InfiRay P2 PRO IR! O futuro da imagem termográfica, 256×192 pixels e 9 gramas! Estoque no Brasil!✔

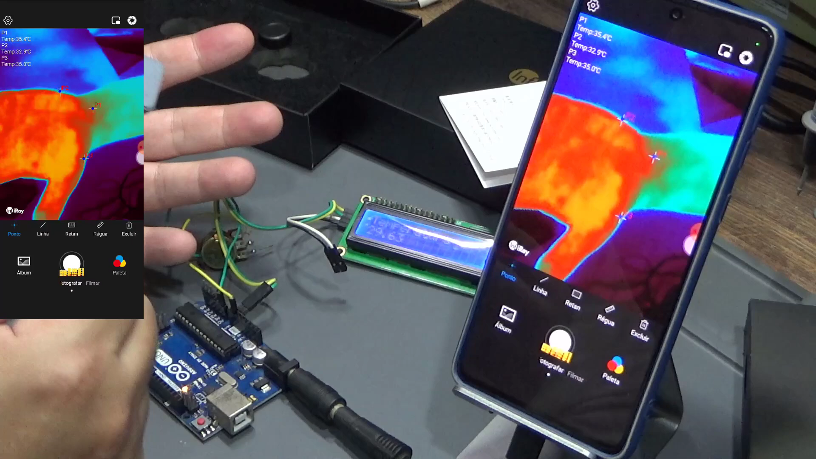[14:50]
Olha lá. Muito boa. E rápida. Eu vou fazer aqui o movimento com a mão pra você sentir que ela tem uma boa resposta.
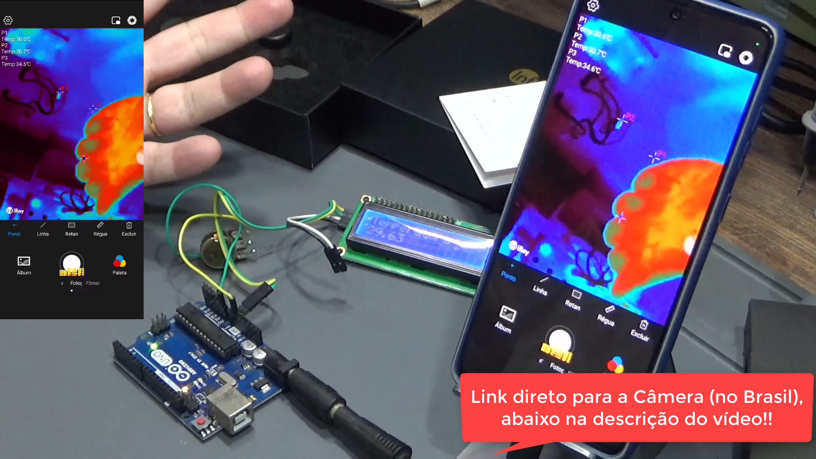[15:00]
Vinte e cinco frames por segundo, o que dá uma ideia de tempo real bem bacana. Ok, pessoal?
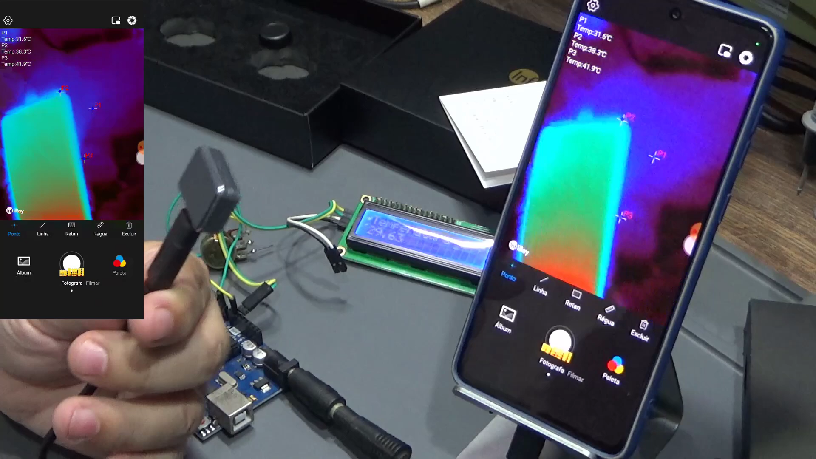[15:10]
Ela já tá disponível aqui em alguns links no Brasil. Então, é possível até comprar ela sem impostos.
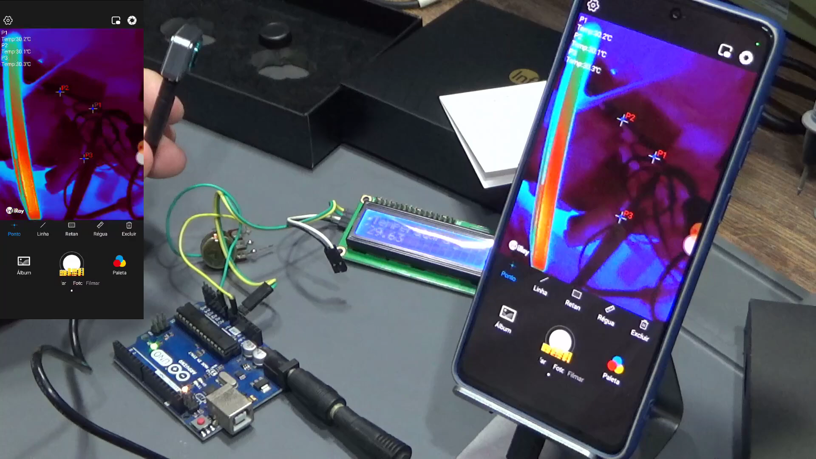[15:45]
Essa câmera tem uma possibilidade de ajuste muito boa, superior a várias outras câmeras do tipo pistola, né?
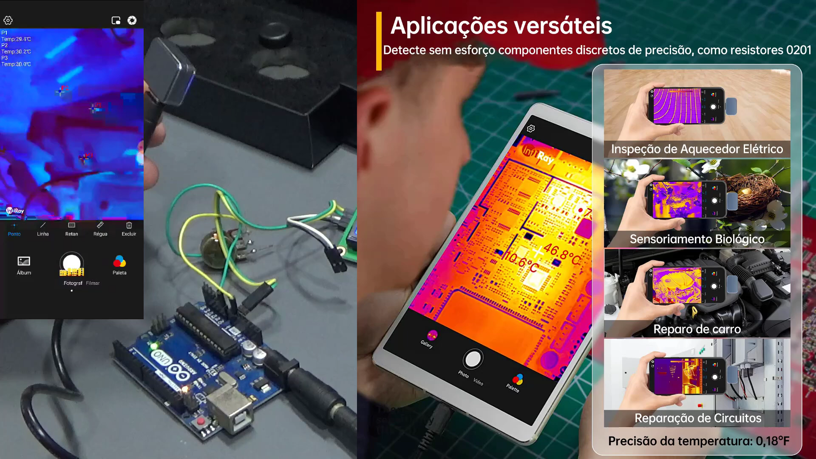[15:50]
Onde você também tem ajustes, mas às vezes um pouco limitados. Gostei muito da qualidade de imagem dela e da possibilidade de fazer medidas
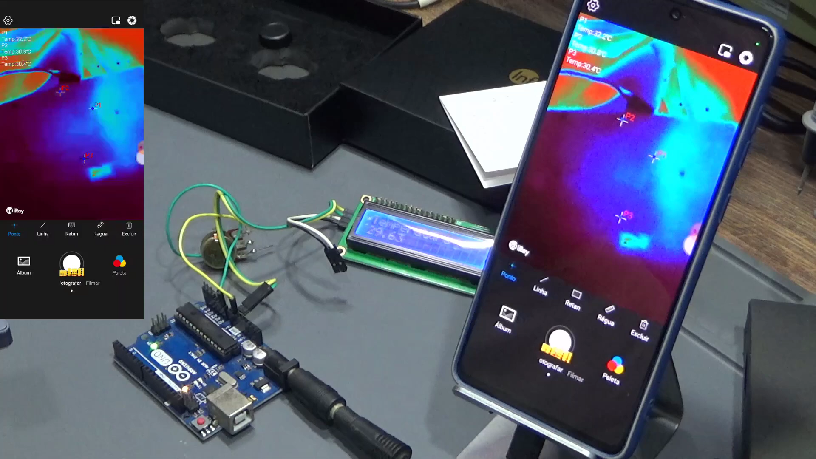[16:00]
com uma maior proximidade do ponto utilizando a lente macro, ok? Então, fica aí a sugestão de uma opção pequena,
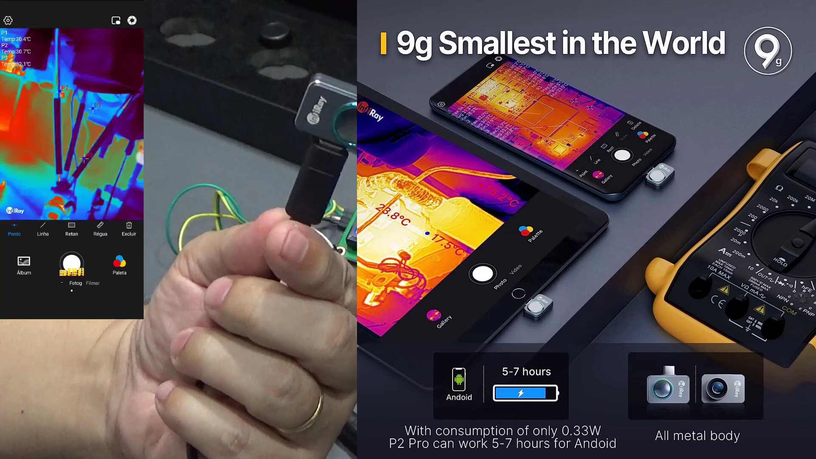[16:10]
leve e interessante pra incrementar a nossa bancada e facilitar aí a busca de problemas, né?